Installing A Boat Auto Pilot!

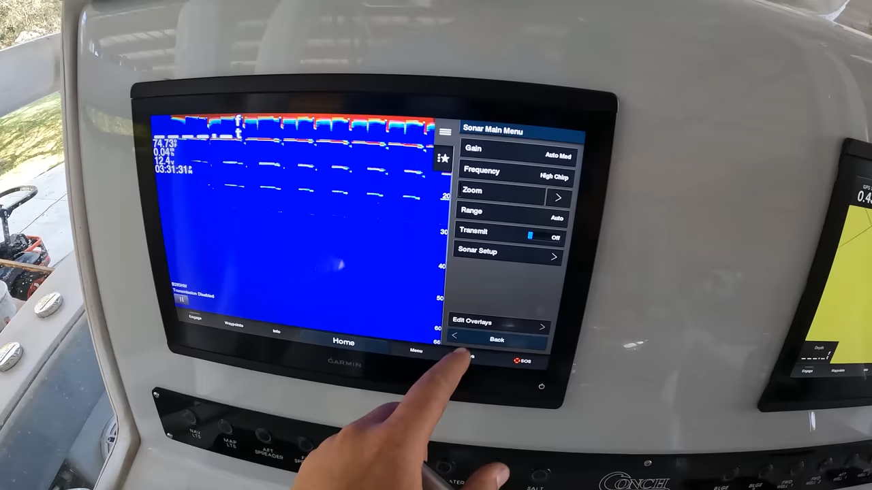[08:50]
let's turn that off, I don't want our transducer overheating,
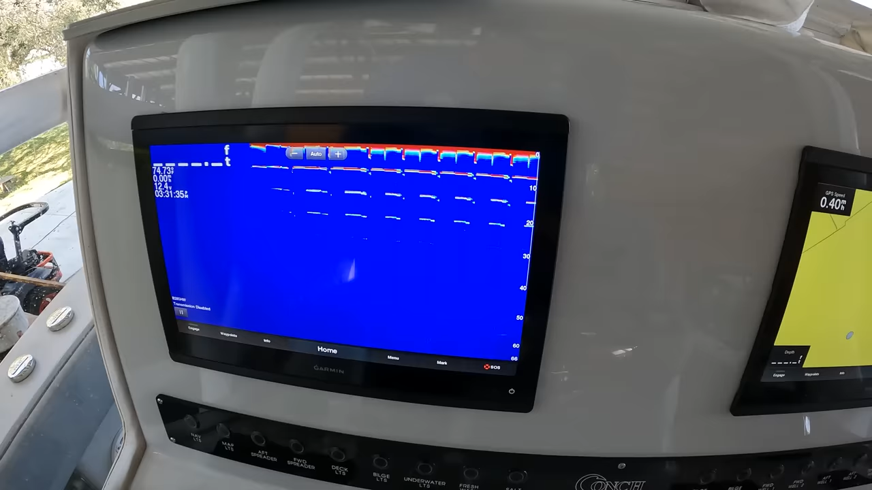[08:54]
but these Garmins look like they're in need of an update,